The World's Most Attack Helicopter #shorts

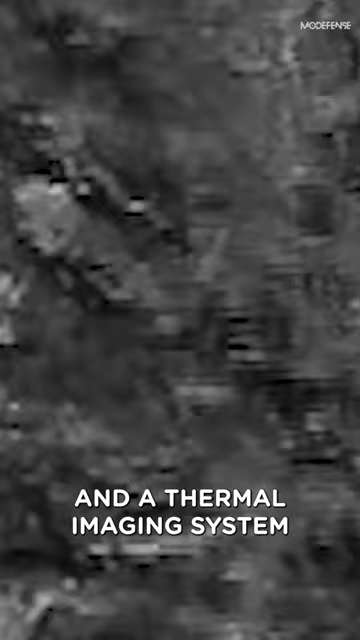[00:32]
allowing it to detect and engage targets in all weather conditions.